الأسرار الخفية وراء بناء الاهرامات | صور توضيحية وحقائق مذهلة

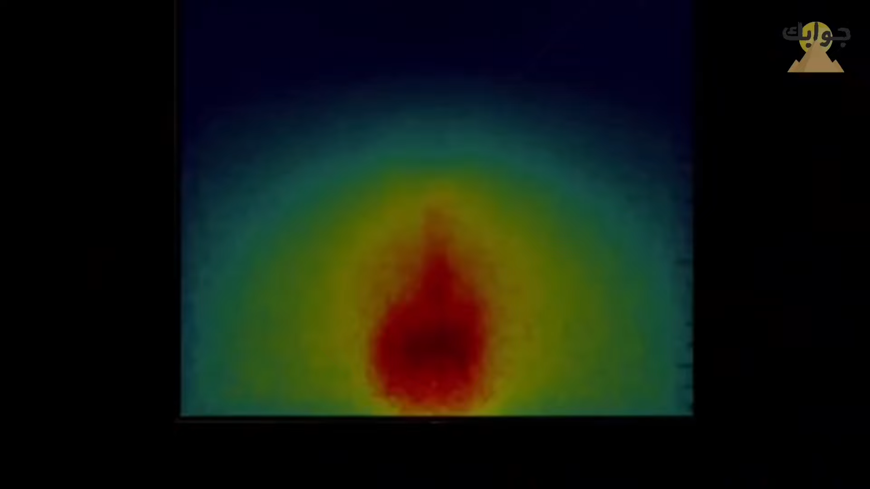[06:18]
التي ترصد الاختلافات في الحرارة المنبعثة من أحجار الهرم الأكبر فوجدوا
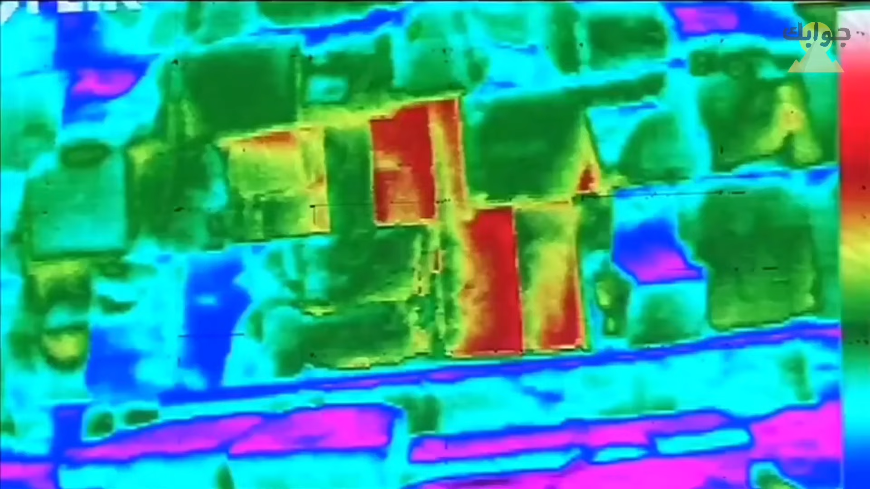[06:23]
اختلافات حرارية تؤكد وجود غرف عميقة في داخله لم يتسن لهم